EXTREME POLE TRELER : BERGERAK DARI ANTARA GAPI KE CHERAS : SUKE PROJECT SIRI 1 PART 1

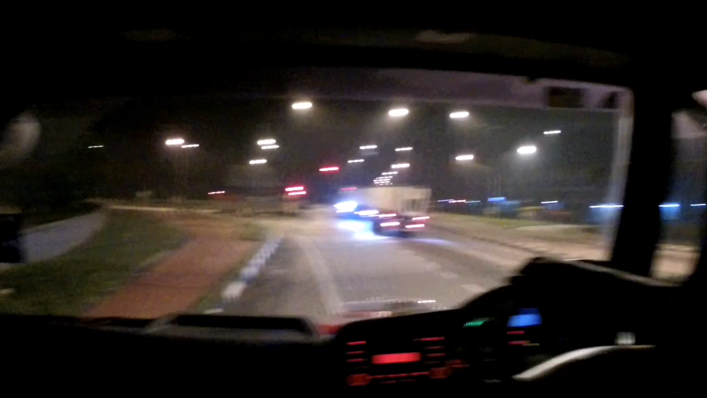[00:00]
Assalamualaikum guys. Welcome to YouTube channel Hazlan Kasim.
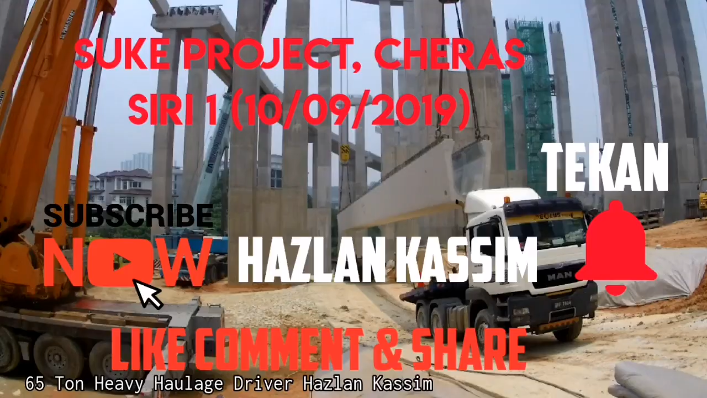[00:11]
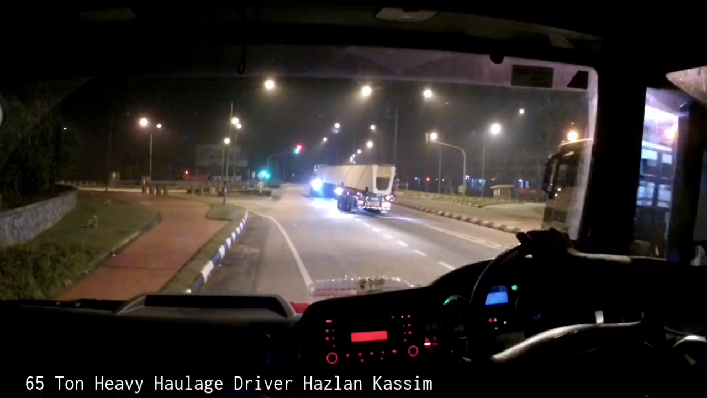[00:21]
Okay, sekarang baru je nak bergerak ni daripada antara Gapi pergi ke Ulu Yam. Sudah lewat pagi, pukul 2 pagi ni. Dua lori baru je gerak. Dua lori belakang keluar.